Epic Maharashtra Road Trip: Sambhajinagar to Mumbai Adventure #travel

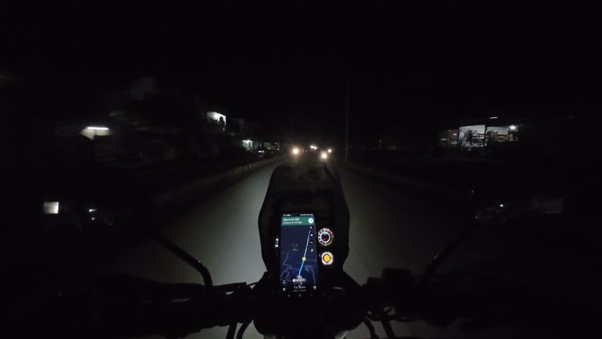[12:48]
तसं 20 किलोमीटर घेऊया आता सरसकट.
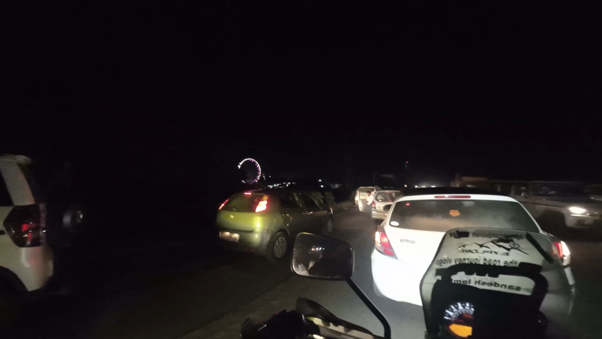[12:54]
मित्रांनो त्या साईडला आकाश पाळणा बघा, तिकडे आकाश पाळणा चालू आहे, तिकडे ती होडी चालू आहे. ओहो, कडक कडक कडक.
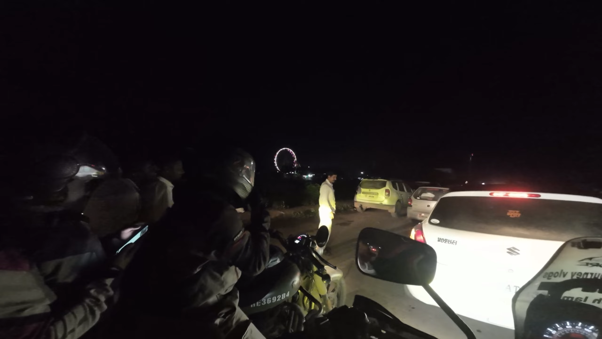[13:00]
काय रा पार्किंग लावते गाडी आधी टाकायची ना भाई, तुझ्या पाय पुरी ट्रॅफिक लावली आहे.
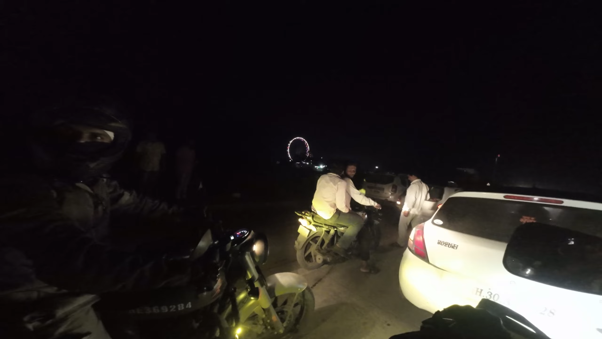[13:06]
ह्यात असं नाही गेलं, पण देवगिरी किल्ला नाही लागणार, वेरळ लागेल. वेरळ कृष्णेश्वर.
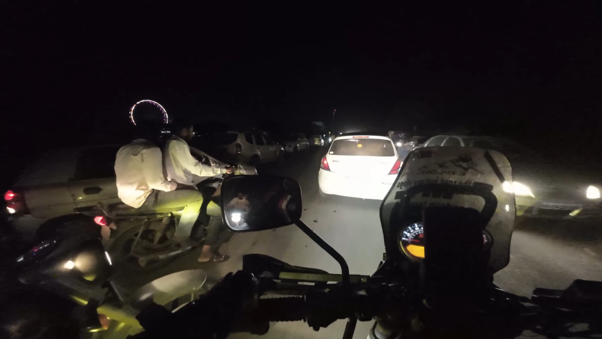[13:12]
हो बघा आकाश पाळणा किती भारी वाटतंय. इकडे पुरा मेळा चालला, तिकडे त्या बोटी चालत बघा.
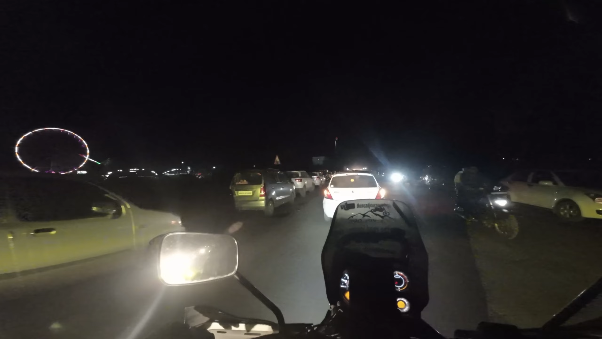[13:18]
त्या बोटीमध्ये जा याचं ना, गाड्या गाड्या अशा झगझुग झगझग आडवच्या टाकाशा पण पळतात त्या गाड्यात तिथं. सो कडक वाटतंय सेन.
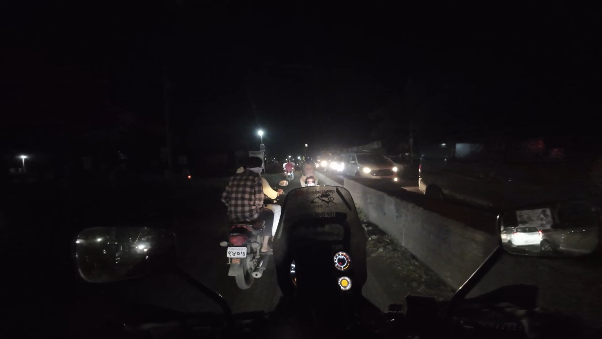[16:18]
चला आता डायरेक्ट वैजापूर, ठीक आहे ना.
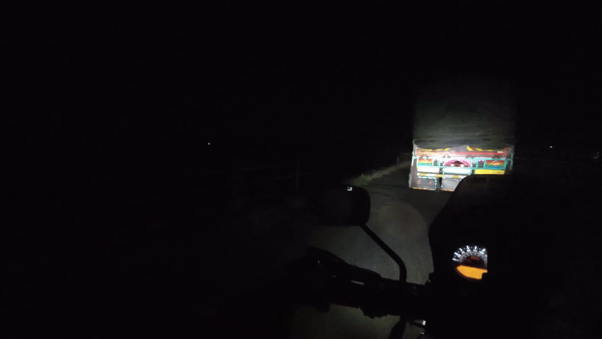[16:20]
चला पण आपण आता चाललो आहे गोदावरी मातेच्या ब्रिजवरून.
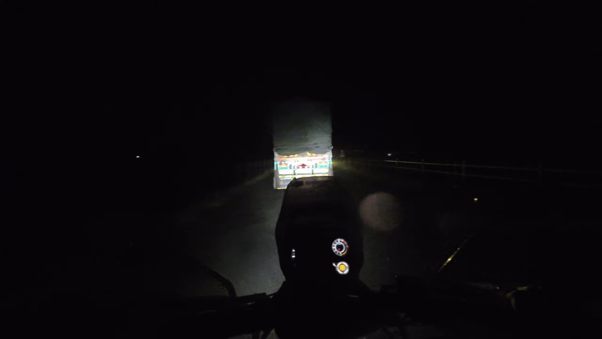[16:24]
हे खाली आहे गोदावरी माता, गोदावरी नदी ज्याच्यावरती आपण येताना फोटो काढले होते.
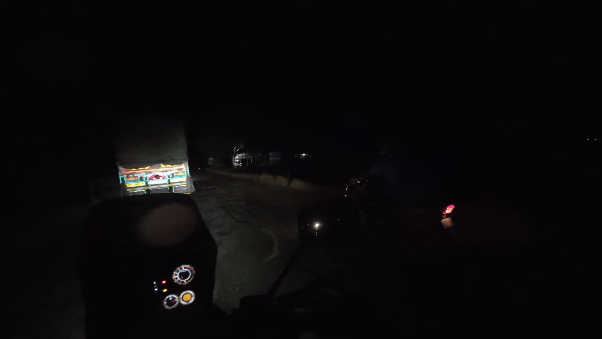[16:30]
आणि यार इकडे हलका हलका चालू झाला आहे पाऊस. मी म्हटलं वैजापूरला जाईल पण इकडे पाऊस चालू झाला आहे.
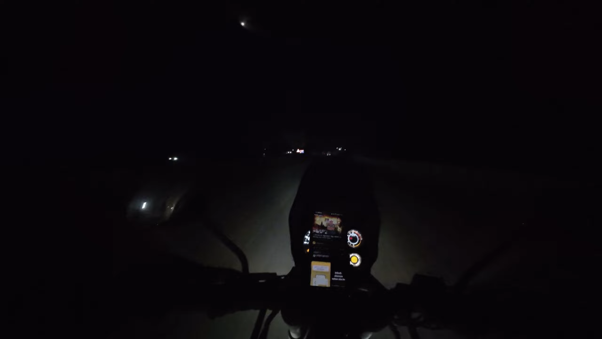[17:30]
चलो बाय बाय, पार्किंगमध्ये भेटू. फ्रेक भाई रिसेंटली ॲक्सिडेंट झाले. शेट शेट शेट शेट शेट शेट शेट शेट
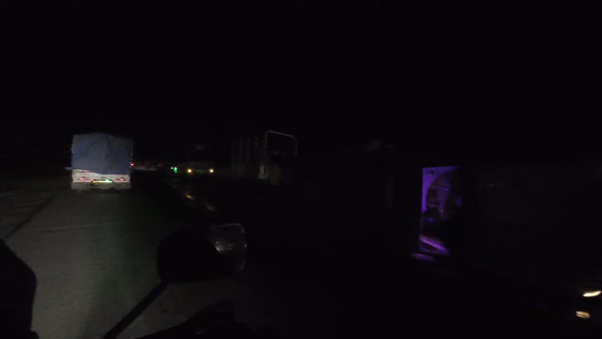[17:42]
फक भाई, पूर्ण पिकअप पलटी झालाय राव. आय होप जो आतमध्ये कोण असेल ते व्यवस्थित असू दे.
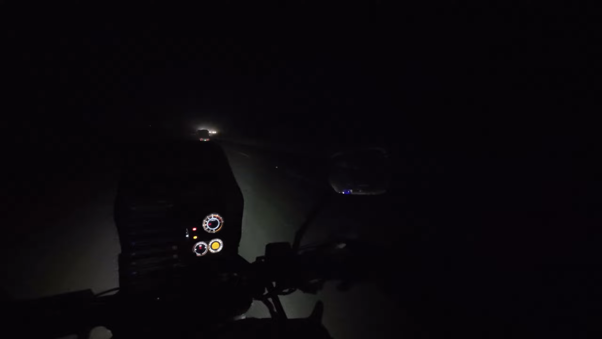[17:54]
शेट
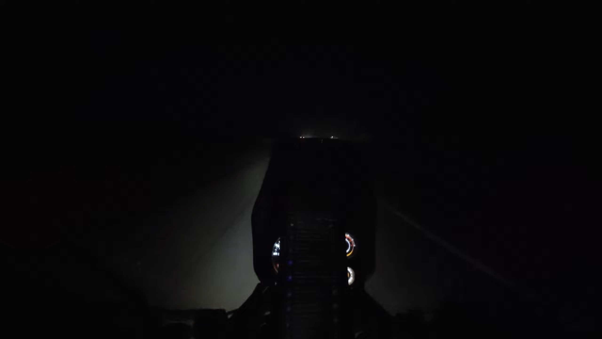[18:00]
आत्मने जे पण नसते ते सुखरूप राहू देत. भाय भाय भाय भाय भाय कसला ऍक्सिडेंट होतो रे. तेव्हा जे पण कोण आत्मने असते ते सुखरूप राहू देत बाबा.
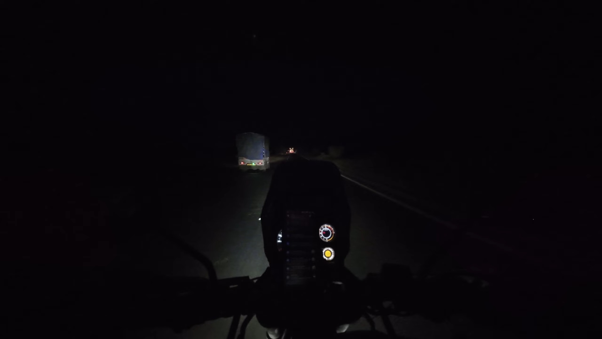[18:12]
3:15 आपण एंटर केलं आहे ठाण्यामध्ये. हे बघा 3:15 ठाण्यामध्ये एंटर आलो आहे.
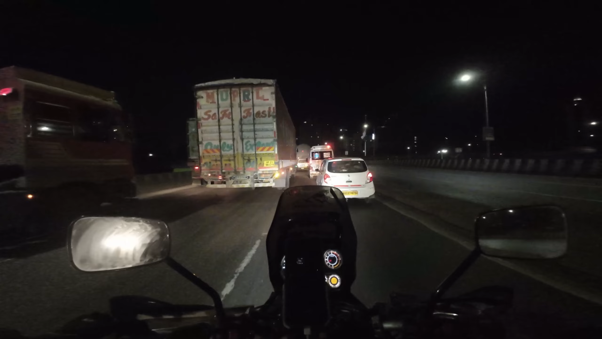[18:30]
आता इकडे ट्रॅफिक नाही भेटले पाहिजे राव, बाकी काय नाही. चला आता इथून जवळजवळ 20 मिनिटात घरी. गुगल महाराजांनी टाईम दाखवलेला 3:32 3:35. सो आसपास त्याच टायमाच्या आसपास आपण पोचतो आहे. कट्टूकट आलो आहे आपण एकदम. त्यात पण ब्रेक घेतलेत आपण, ब्रेक नसते घेतले तर अजून एक अर्धा पाऊन तास लवकर आलो असतो,
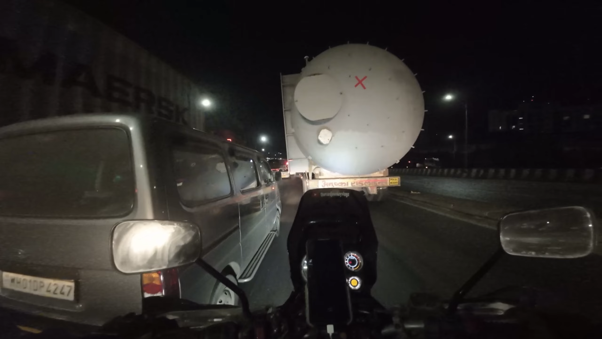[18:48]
पण आपण ब्रेक घेत घेत आलो. कसलं मोठं मशीन घेऊन चाललं आहे अगदी म्हणते पार्किंग मे आहे ना. चलो बाबा